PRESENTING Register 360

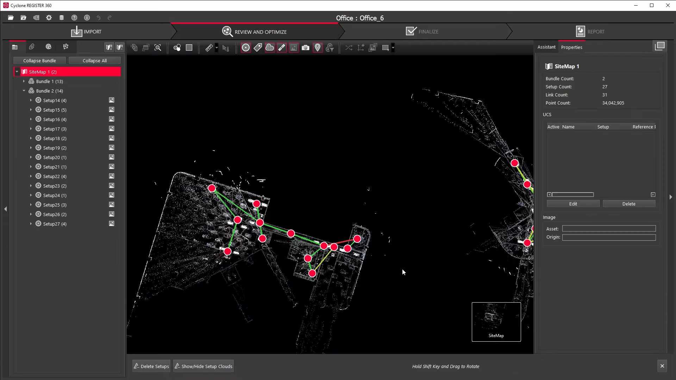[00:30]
The red dots represent your setup locations, and the lines connecting them represent the links between them.
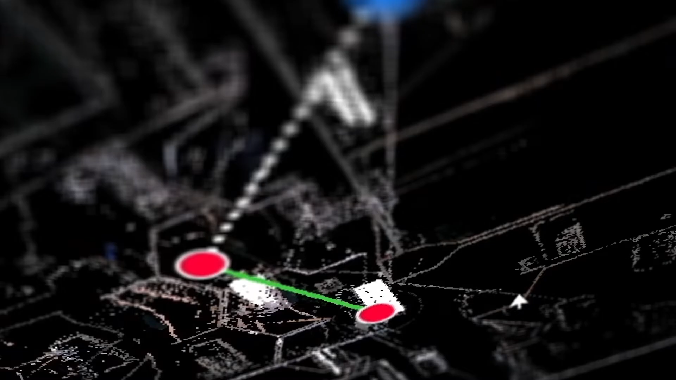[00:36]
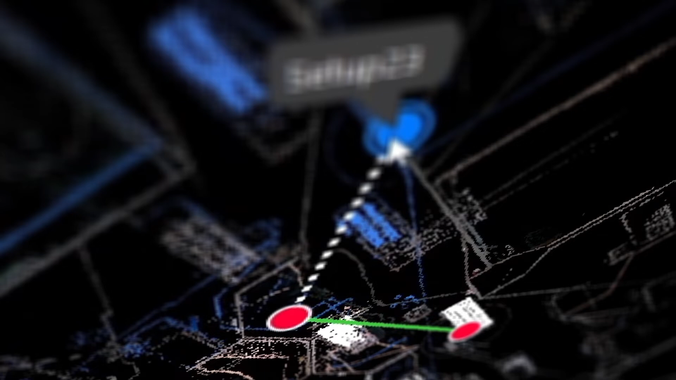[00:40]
The accuracy of these links is indicated by the line color.
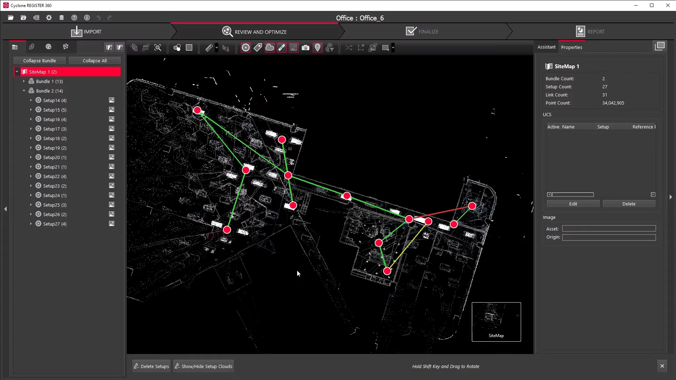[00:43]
You can see the best links are in green.
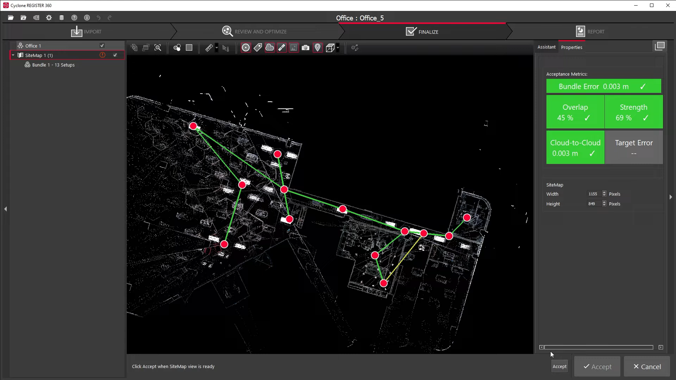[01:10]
At the end of the process, you'll be able to generate a report on the accuracy of your registration and export your point cloud in a variety of formats.